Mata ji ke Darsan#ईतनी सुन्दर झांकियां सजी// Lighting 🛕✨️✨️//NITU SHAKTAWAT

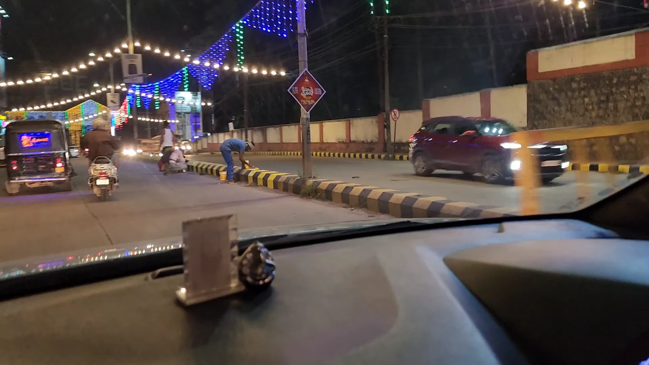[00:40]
अच्छा हाँ, ये देखिए पूरा हर एक चीज को सजा रहे हैं ना, पूरे शहर को इतना क्लीन, इतना वैसे क्लीन है ये, तो क्लीन सिटी है बिल्कुल,
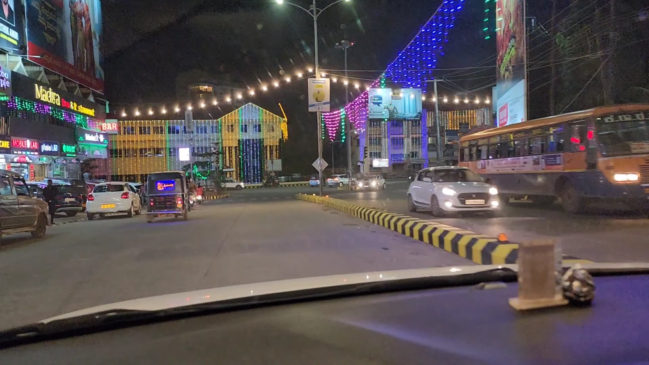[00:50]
पर फिर भी इसको और ज्यादा क्लीन कर रहे हैं।
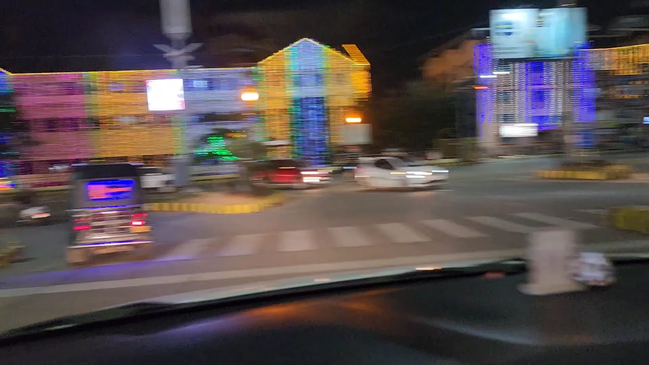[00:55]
तो अभी देखिए कुद्रेली टेम्पल, वहाँ की झांकियाँ भी बहुत सुंदर लगती है।